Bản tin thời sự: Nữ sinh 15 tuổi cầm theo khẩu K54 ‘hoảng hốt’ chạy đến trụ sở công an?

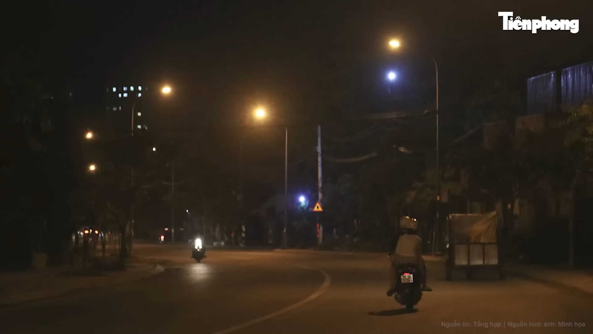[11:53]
Theo xác minh vụ việc, xảy ra vào tối ngày 20 tháng 10 tại giao lộ Nguyễn Văn Linh, Phạm Hùng, huyện Bình Chánh, TP.HCM.
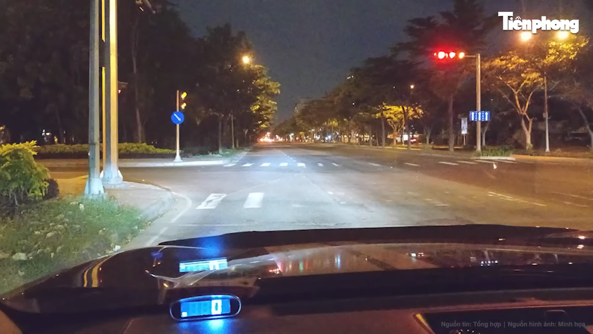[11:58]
Theo trình bày của anh DMT, sinh năm 1994, hành nghề taxi, vào giờ trên, anh T điều khiển xe lưu thông đến giao lộ trên thì nhìn thấy xe rác bật tín hiệu xin nhường đường.
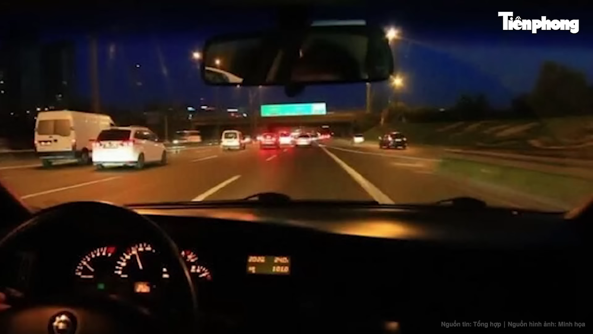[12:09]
Thời điểm này, phương tiện di chuyển tại giao lộ trên đông, đường ngập nước, dù nhận được tín hiệu xin nhường đường, nhưng anh T không thể đi nhanh hơn. Tuy nhiên, sau khi vượt qua xe của anh T,
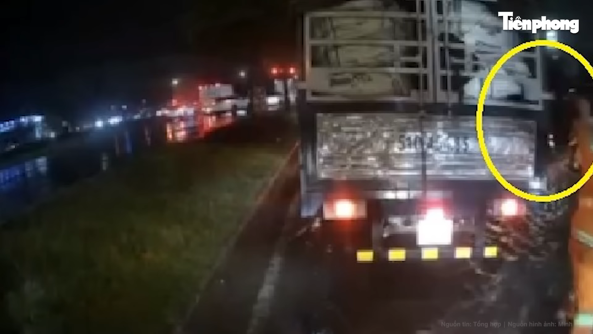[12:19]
tài xế xe chở rác đã hùng hổ xuống xe cầm theo một tuyếp sắt được xác định là ống tuyếp thủy lực xuống chửi bới, sau đó sử dụng tuyếp sắt này đập vỡ kính chiếu hậu xe anh T.
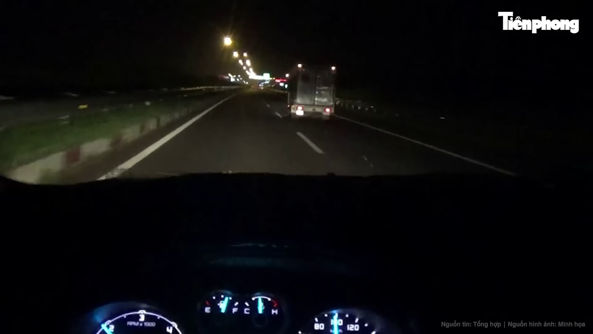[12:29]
Sau khi gây ra vụ việc, tài xế xe rác đã lên xe bỏ đi.